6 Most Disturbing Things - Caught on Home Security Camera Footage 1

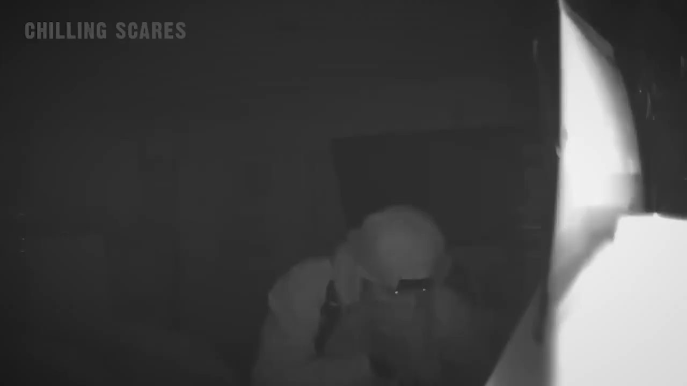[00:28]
While covering his face with some sort of cloth, he silently rummages through some of their belongings.
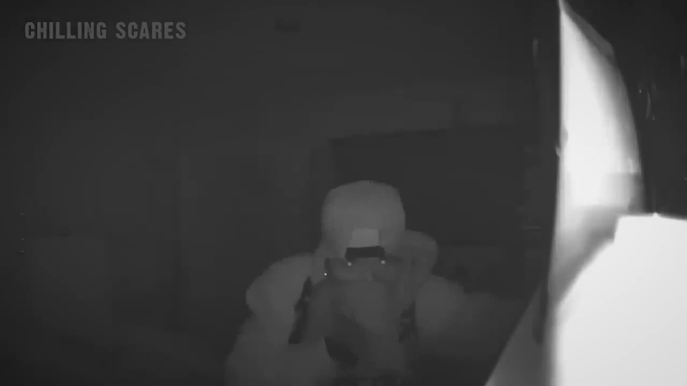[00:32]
But at times, he also just straight up stares at the couple as they're lying there.
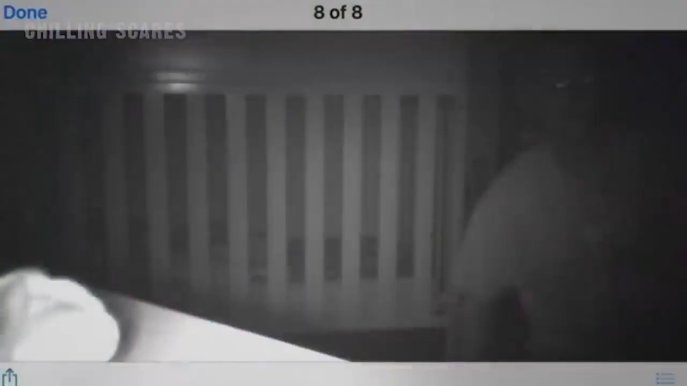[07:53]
A man who she didn't know is seen on the camera crouch down in the room. Right as she saw this, she dropped her phone and ran to the room to retrieve her daughter. When she got in the room, she didn't see anyone, but she wasn't exactly looking.
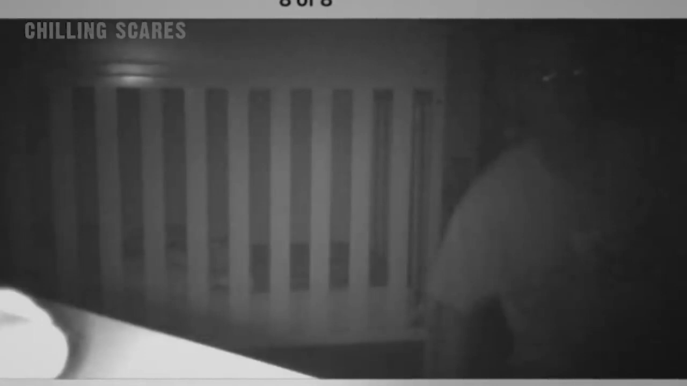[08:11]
Rather, as quickly as she could, she grabbed her daughter from her crib and ran straight out the house's front door. From there, she would call the cops and proceed to stand outside waiting for them. When they arrived, they conducted a complete search of the home, but they didn't find anyone. The intruder was gone. All the mother had for evidence was this still frame she managed to capture of the man crouched down in the room. People have since tried to enhance the photo to get a better look at the man so that he could be identified, but to no avail. It's just too dark.
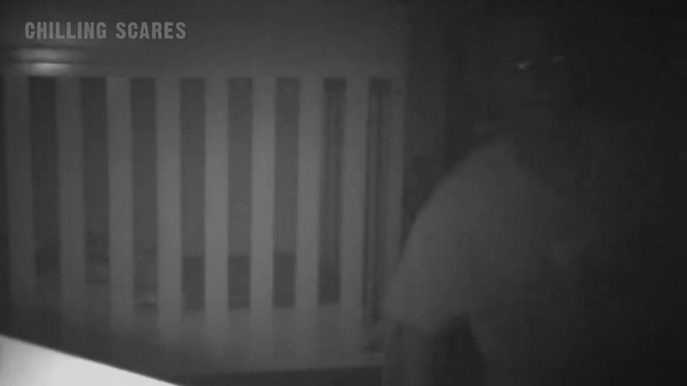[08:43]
Police still don't know who this man is. They also don't know how he got in the house. There were no signs of forced entry. A very odd detail is it was found that nothing but the remote to a dog shot collar was stolen from the house. Nothing further would occur after the break-in.